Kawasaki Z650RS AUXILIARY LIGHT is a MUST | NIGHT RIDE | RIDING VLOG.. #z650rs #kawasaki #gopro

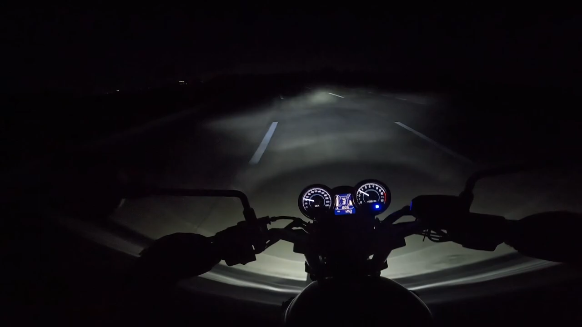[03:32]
Parang ang baba ng ilaw. Naka-high na ako eh, oh. Ayan, low. Ayan, high. Kailangan natin magpalagay ng mini driving light at saka busina. Napaka oh, ang hina ng busina.
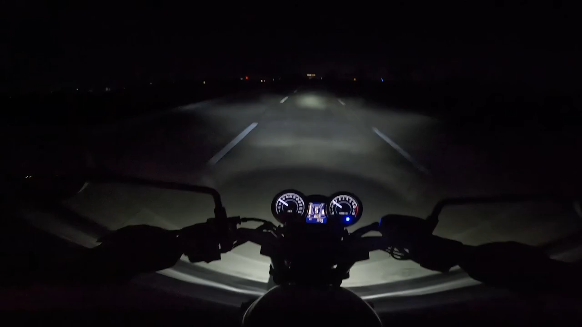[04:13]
Nakatakot lang dito sa gabi. Walang ilaw. Pag nagkaroon ng ilaw dito to, sigurado maganda rito. Oo. Ilaw. Maganda rito sa gabi pag may ilaw na.